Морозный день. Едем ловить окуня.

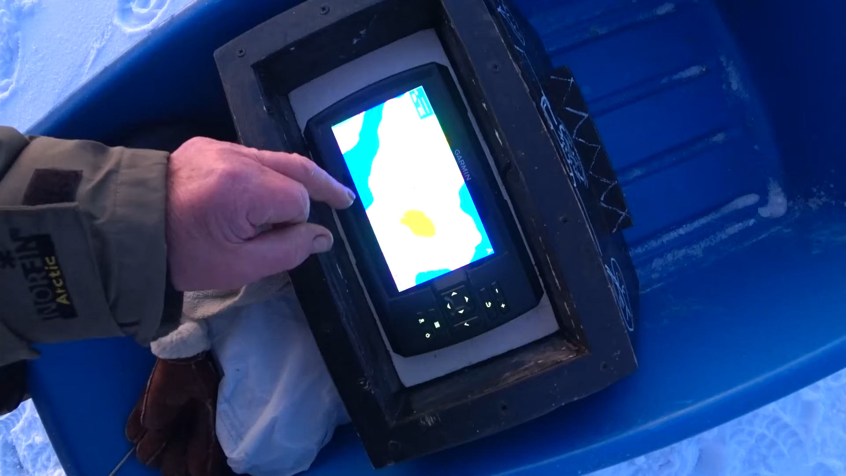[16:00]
Передвину. Вот сюда. Посмотрите. Вот здесь. У меня. Здесь островок тоже. И вот здесь. Видите? Рыбка. То есть я отметил место, где стоит окунь. Вот эта глубина где-то 7 метров. Понимаете? Не на самом островку подводном.
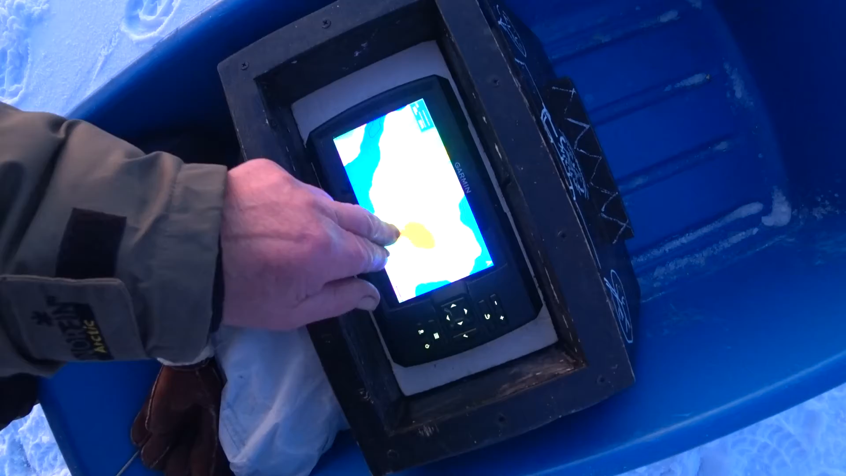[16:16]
Вот. А на бровке. На краю. Где вот резкий переход. И вот где на бровке, где резкий переход. Он будет стоять там. Ну иногда по всей периметру я обошел ничего.
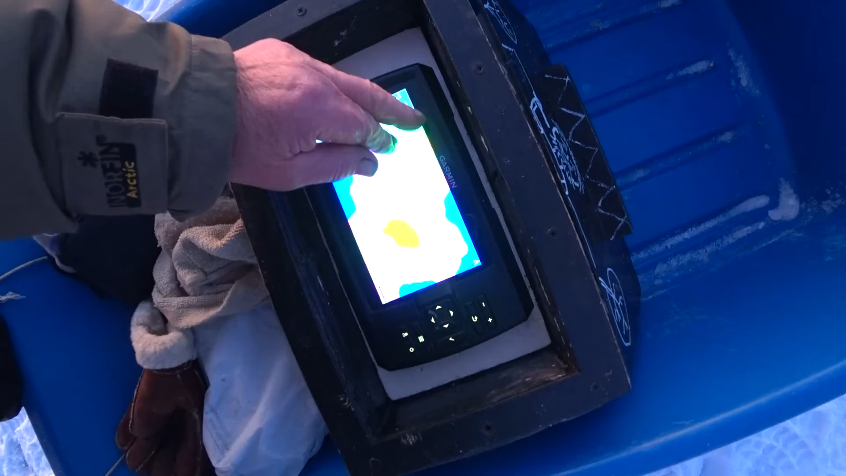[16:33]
А здесь окунь. Его много стоит. Вот как я ищу. Ну и таких конечно мест. Если уменьшить.
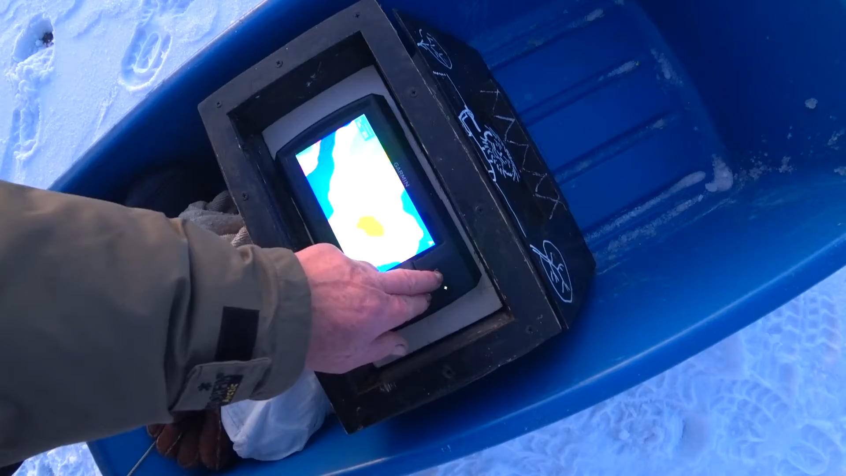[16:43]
Смотрите. Если мы уменьшим. То у нас яма. Не только здесь. Здесь яма. Здесь вот.
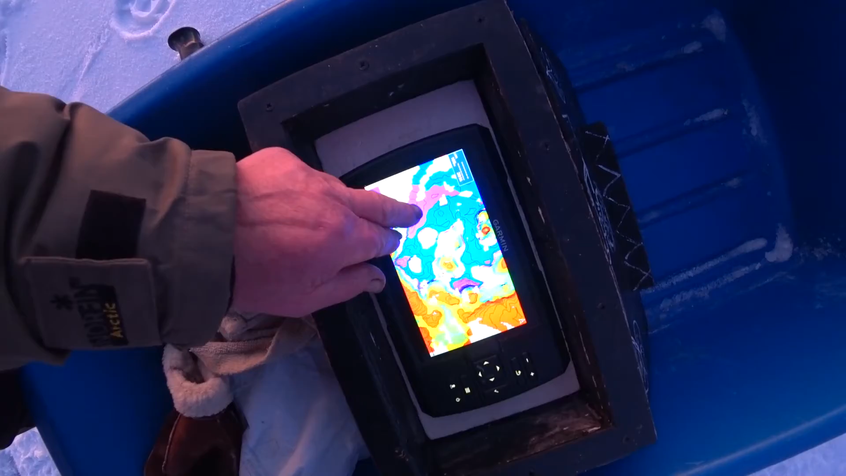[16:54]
Там. Ну. Ям таких много. И у Калаем есть островки. И там надо искать окуня. Мы так и делаем. Так. Сейчас мы отключим.